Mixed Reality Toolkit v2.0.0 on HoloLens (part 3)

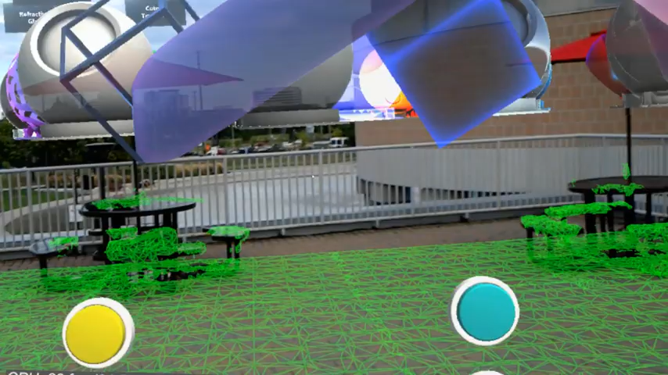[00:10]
of the MRTK Mixed Reality Toolkit version 2.0.
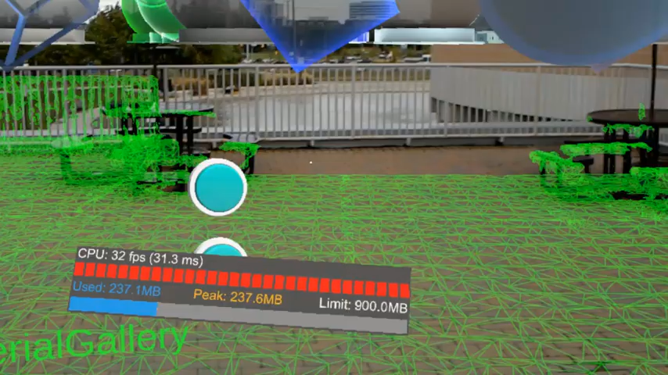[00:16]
So here you can see I loaded a demo scene called Material Gallery.
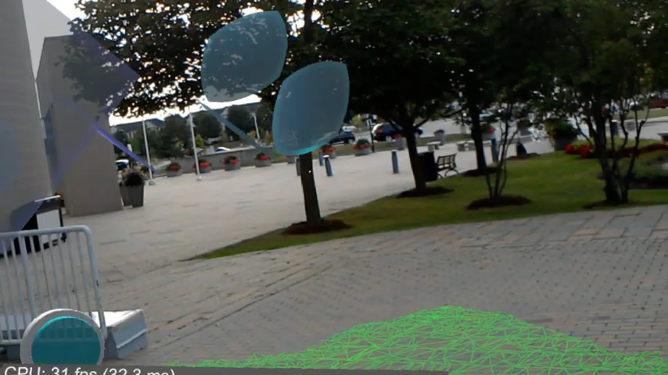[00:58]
And by the way, in case you haven't noticed, the spatial mapping is working now after I tweaked the settings.